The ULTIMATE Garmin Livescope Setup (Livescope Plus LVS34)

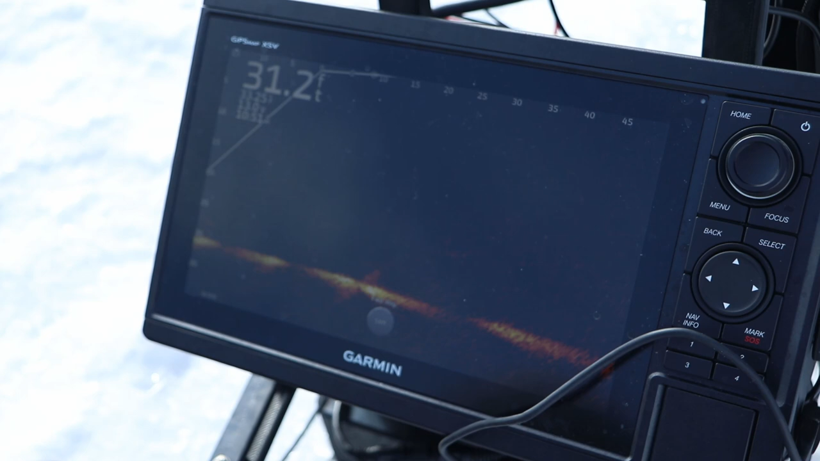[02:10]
The cool thing about this, one, it's super portable. You can actually do hole hopping. You can also get, you can also attach it.
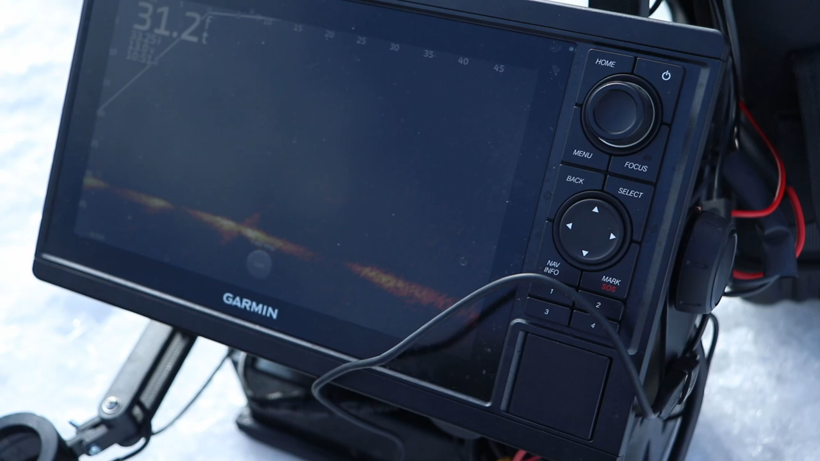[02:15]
They got this little, they got this little pole mount system. So you can actually just set it in like that if you really wanted to.
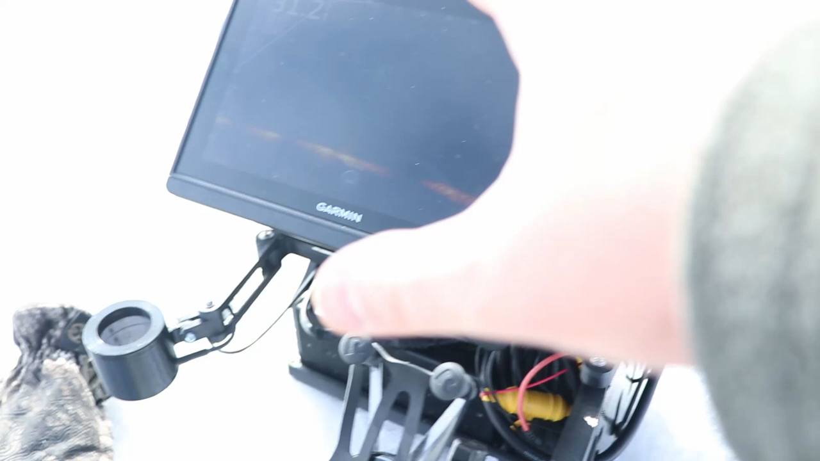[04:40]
And I use that to click the ActiveCaptain app to start recording the screen. So it's really simple to record your LiveScope screen with that ActiveCaptain.
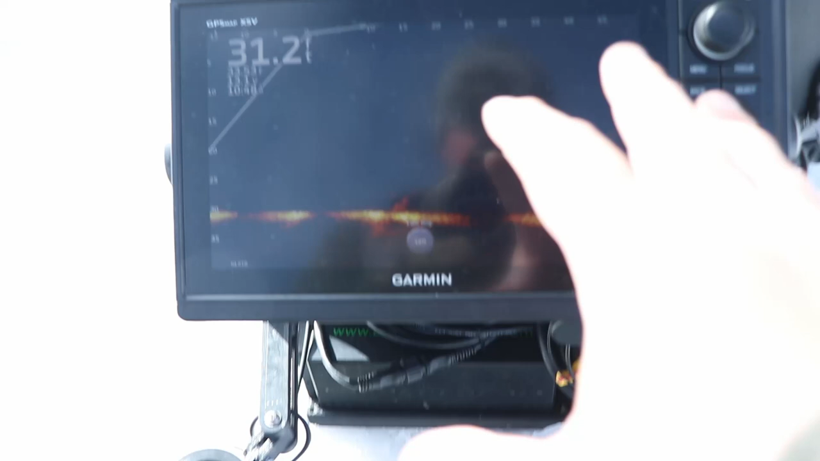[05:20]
but also your transducer. You've got the black box on the back.
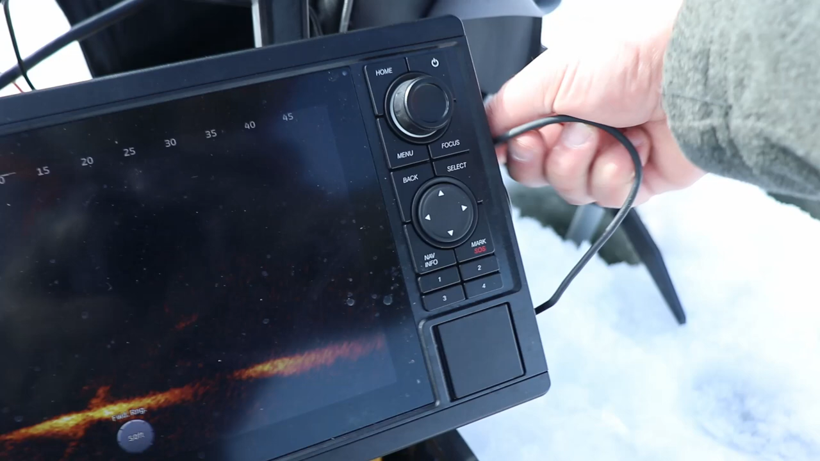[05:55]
So I have my charging port for my cell phone and then the charging
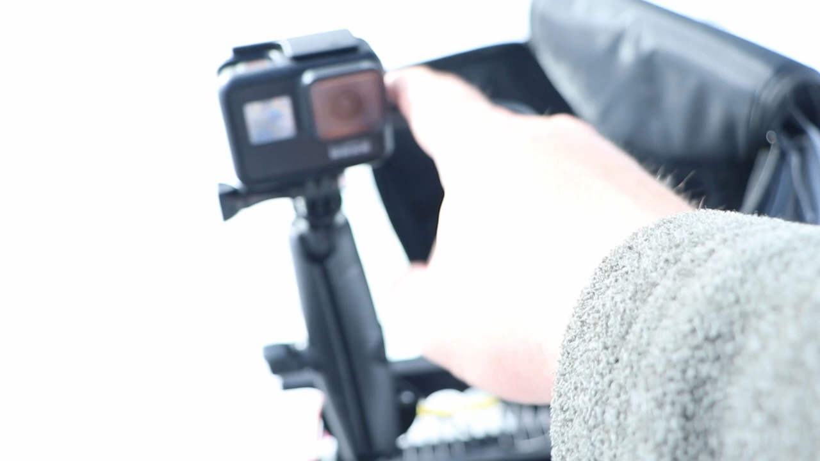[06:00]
port for the GoPro so I can keep the cell phone powered on and the GoPro powered on while still running the LiveScope all off of one battery,
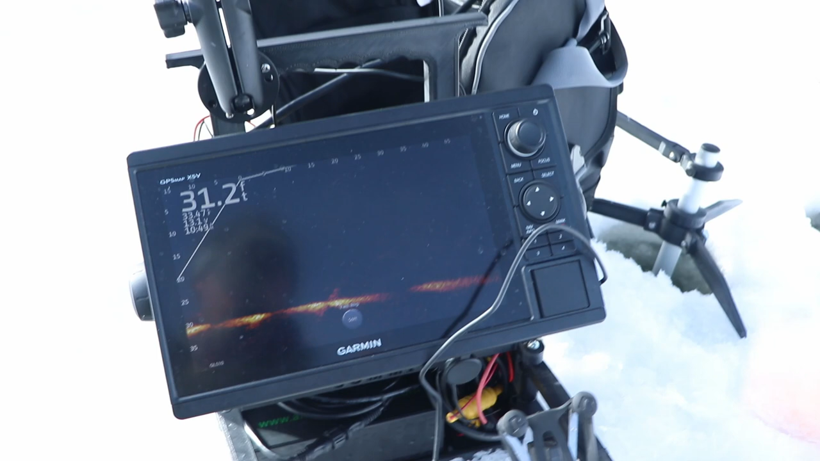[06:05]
On screen: depth 31.2 ft
which is pretty nice.
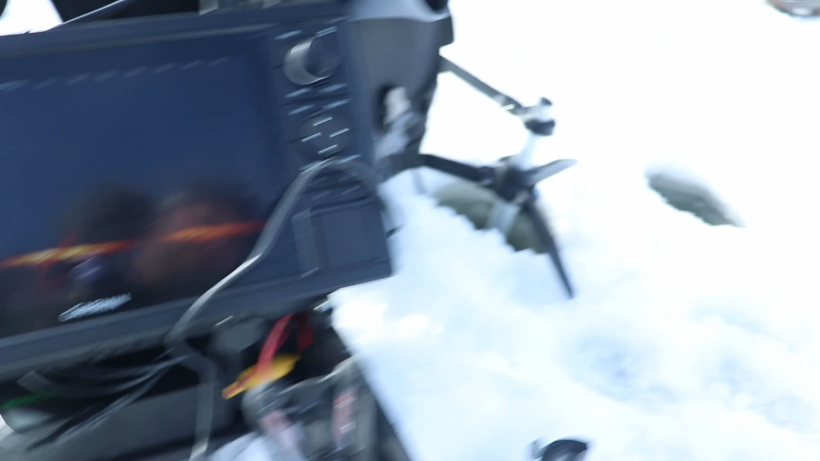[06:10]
You do have to keep the Garmin fuse system in there just in case anything happens. But this is, I did not get any deal with Summit fishing equipment.
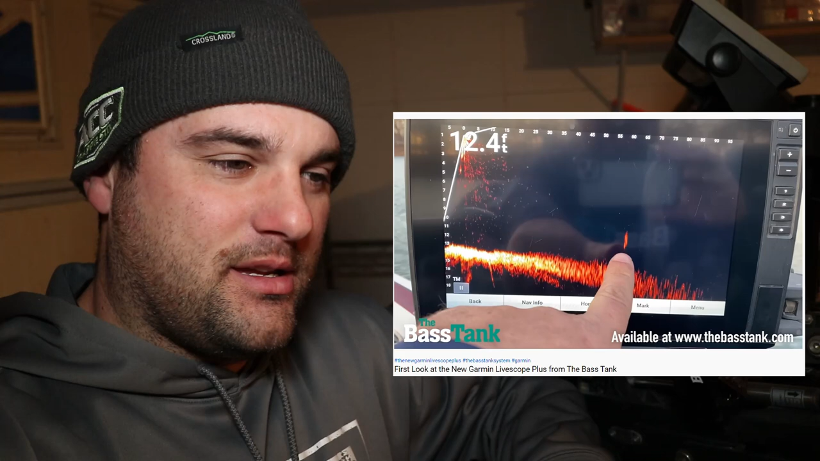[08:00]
On screen: depth 12.4 ft
It doesn't seem like any dead zone problems anymore. I noticed when ice fishing, I had to change the transducer level on the ice to be able to see my jig straight below the transducer at times.
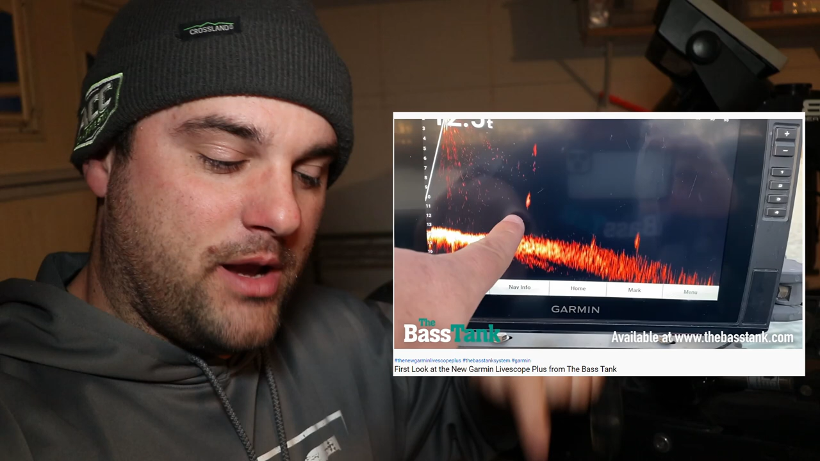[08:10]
It's typically when you're fishing like 25 to 30 feet of water. There was a little bit of a dead zone, especially when you're using really small tungsten jigs.
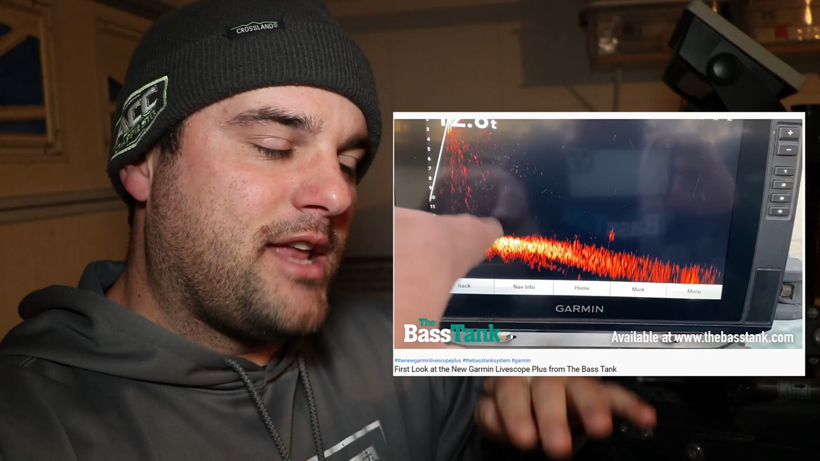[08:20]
Kind of had to adjust that transducer a little bit. I'm probably not going to get the LiveScope Plus transducer this year, maybe next year. Just kind of see if there's any bugs with it and to kind of see how it plays out.